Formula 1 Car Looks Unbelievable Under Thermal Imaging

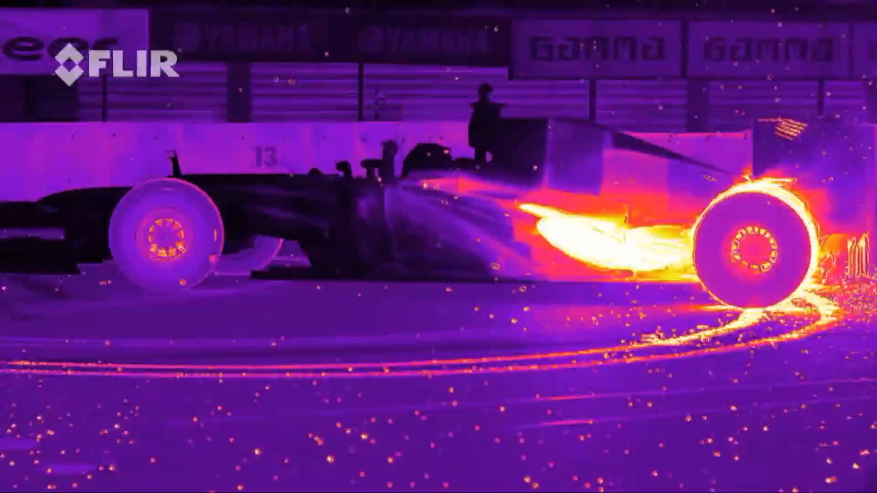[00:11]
and the drivers are basically steering a volcano. I'm Jed Markham on Buzz60.